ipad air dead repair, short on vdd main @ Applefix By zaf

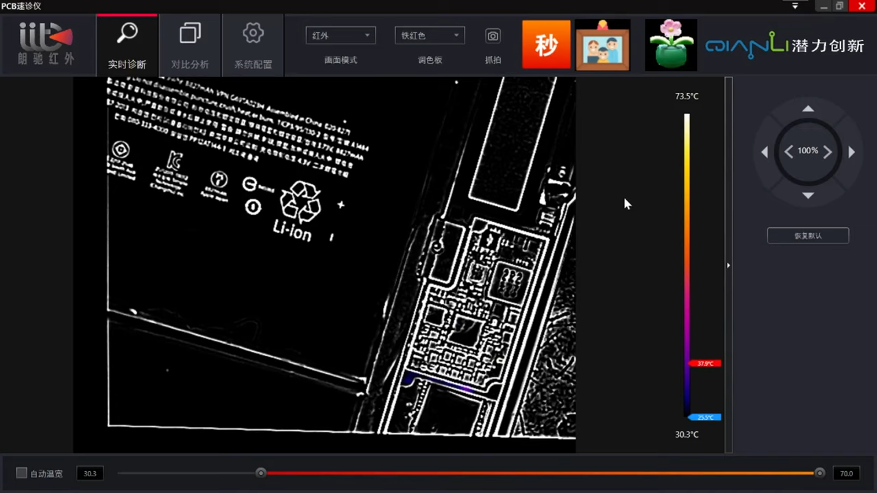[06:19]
On screen: scale top 73.5°C, scale bottom 30.3°C
okay guys let's see what it is so this is here now so this is here now we are just finding the charger wow you see here okay this is component here which is heating up let's see what it is because uh
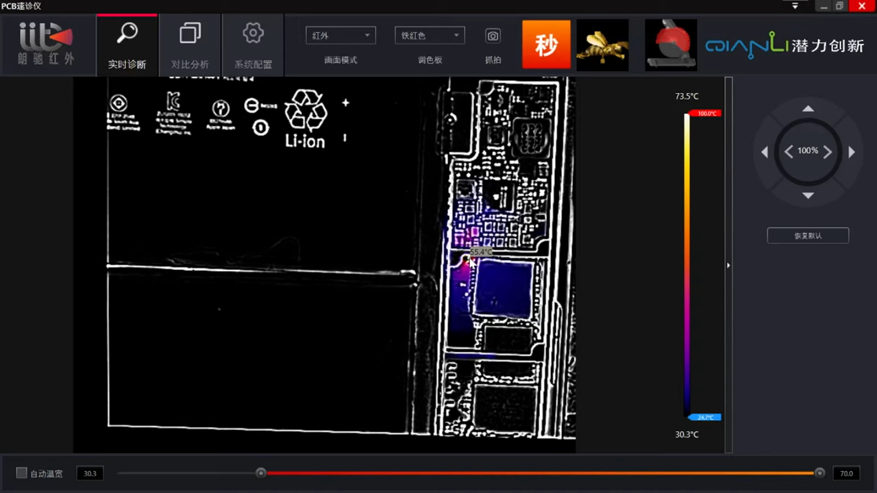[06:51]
On screen: scale bottom 30.3°C
without not looking at it we cannot go we cannot say if this is the part anyway so let's